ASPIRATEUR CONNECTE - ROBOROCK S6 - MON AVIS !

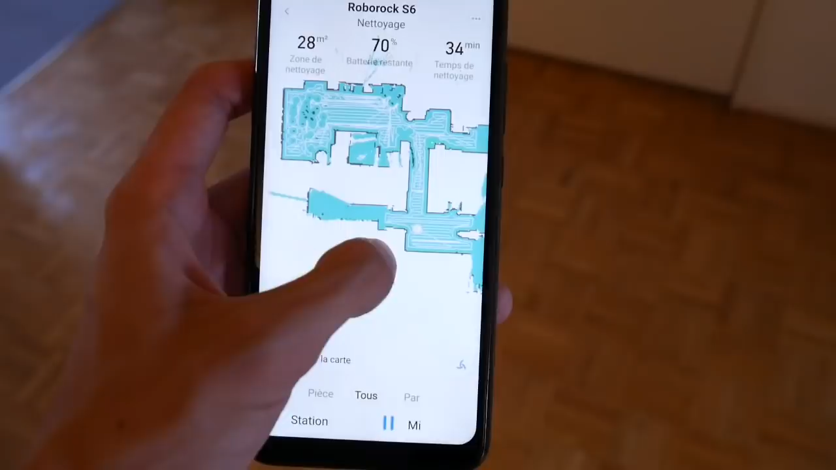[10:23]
Donc logiquement Là il rentre Voilà Dans cette chambre Qui est la chambre de ma petite soeur
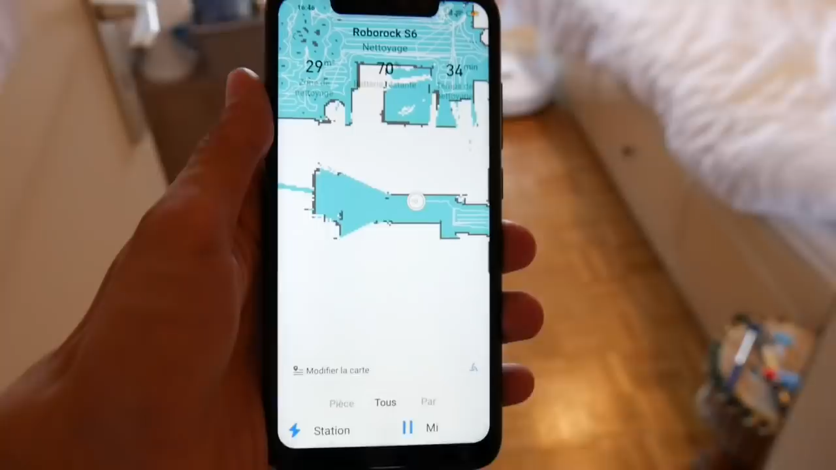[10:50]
Regarde moi comment ça s'affine On voit l'aspirateur à droite Hop Il dessine Il schématise la chambre C'est ouf Avec
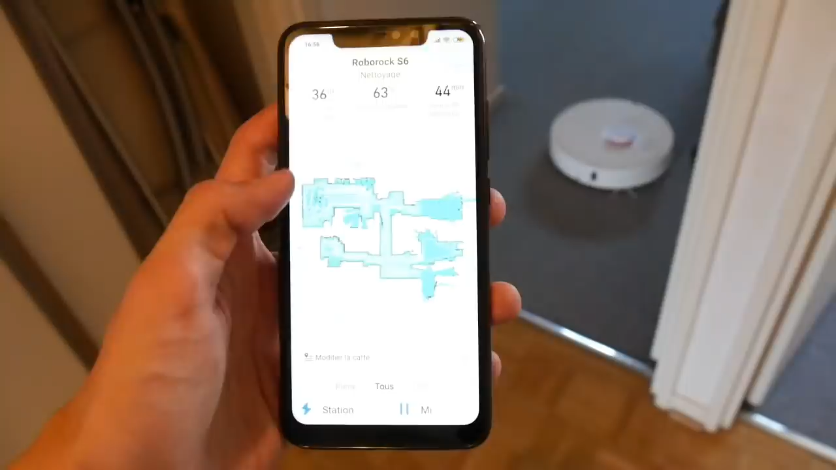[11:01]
Actuellement Donc un peu plus de 36 mètres carrés Et ça fait 44 minutes Qui tourne Il peut
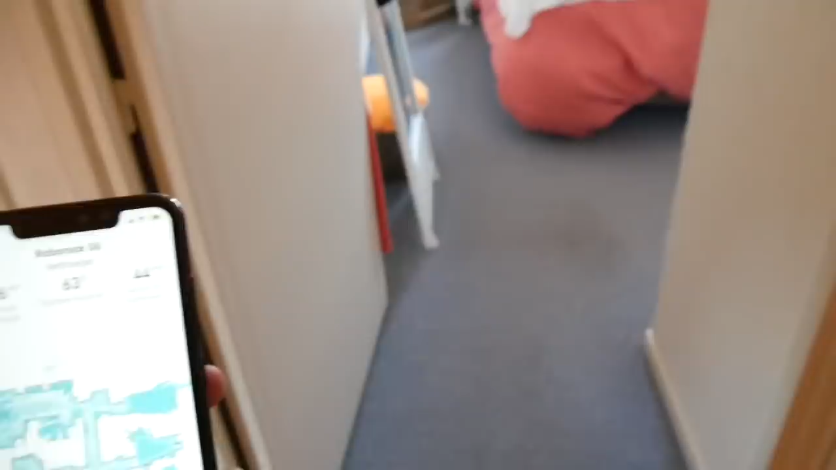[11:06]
aussi passer sous le lit Donc ça c'est vraiment Mais super bien Donc là ce que je vais faire Vu qu'ici c'est pour vous montrer Ce que je vais faire C'est je vais donc le rappeler A sa base C'est à dire Je vais appuyer sur station
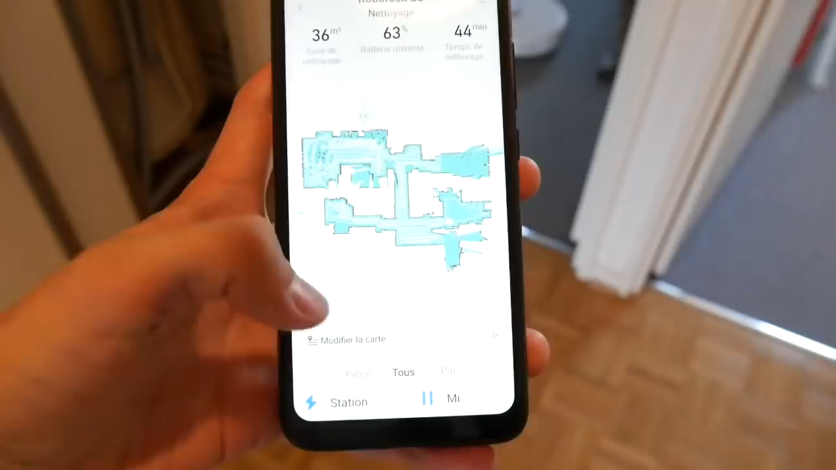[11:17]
Ok Donc là il dit Retour à la station Et donc là Il s'arrête D'aspirer en tout cas Et hop